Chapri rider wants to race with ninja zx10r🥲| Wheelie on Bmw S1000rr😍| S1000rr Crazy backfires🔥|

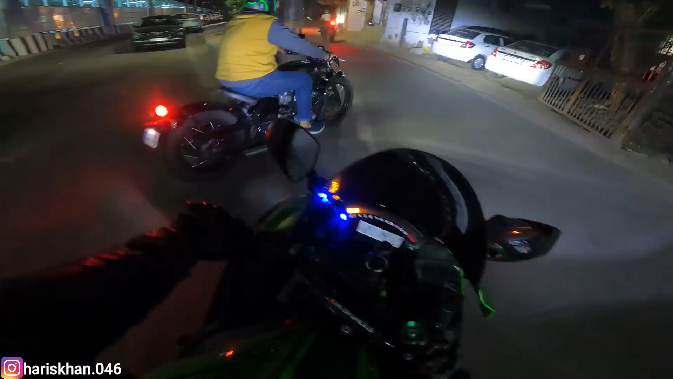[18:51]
ये देखो ये पहले ही पहुंच गए यहाँ पे। इधर ही लगा देते हैं क्या गई ब्रो।